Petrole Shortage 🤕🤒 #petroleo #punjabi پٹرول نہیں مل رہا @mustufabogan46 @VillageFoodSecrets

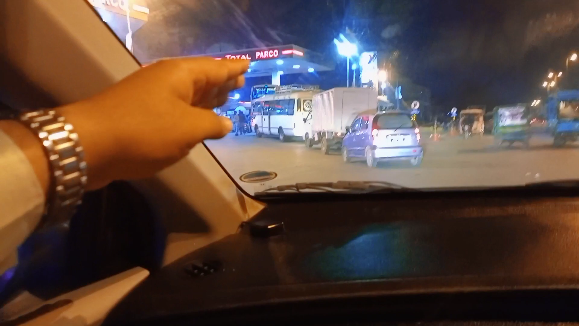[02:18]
सेकंड पंप के पास ना टोटल पार्क होगा, लेकिन यहाँ भी हस्ब रवायत काफ़ी लंबी लाइन है,
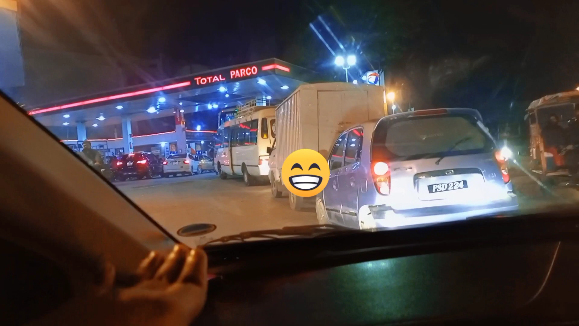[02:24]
तो हम चाह रहे थे कि सांगला पहुँचने से पहले यहाँ से ना टैंकी फुल करवा लें सारे पंप पे जाके, क्योंकि सांगला इल का तेल जो है ना वो ठीक नहीं है,